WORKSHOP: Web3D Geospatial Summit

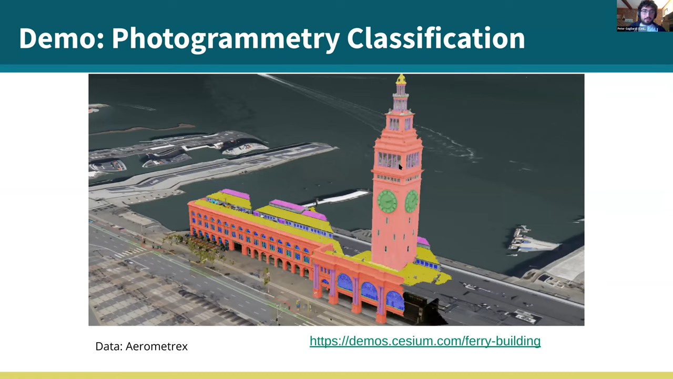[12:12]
and uh just to show this i have a live demo for you of you know example future id textures uh you know so this data set uh provided by airmetrics
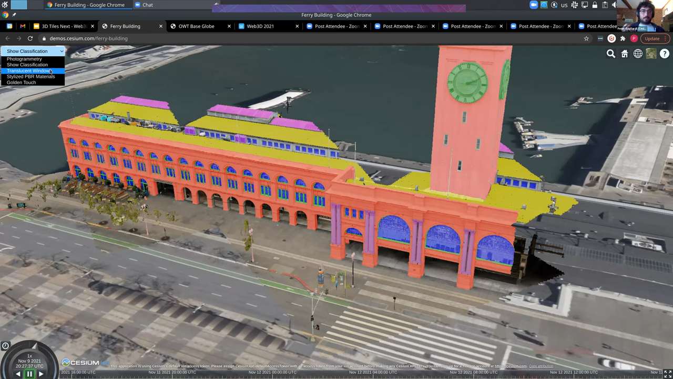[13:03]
sophisticated styling and whatnot so for example i wrote a shader here that uh
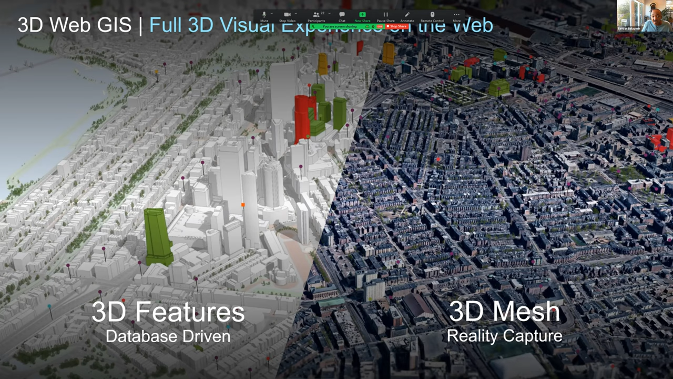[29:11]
to capture the world as it is that has evolved but it doesn't mean that you know it has been replaced 3d features database driven views of your city or your landscape is also prominently important but then at the same time being able to marry that and merge it with the reality capture content is also key um now analysis
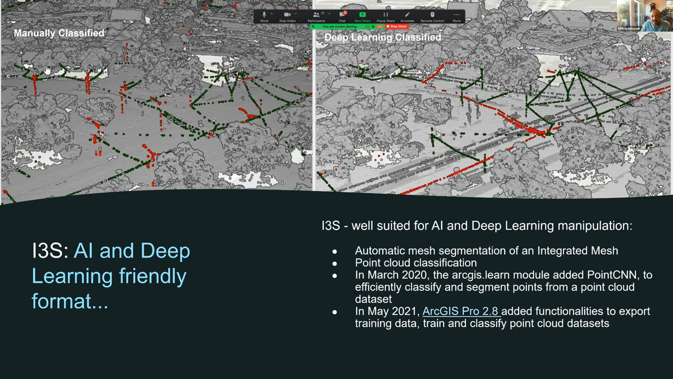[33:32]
the data to say if it is a building a car or a tree uh be able to semantically label that automatically using uh deep learning models uh would be um would be a great addition to the format so again the format supports it promotes it and we're using that also um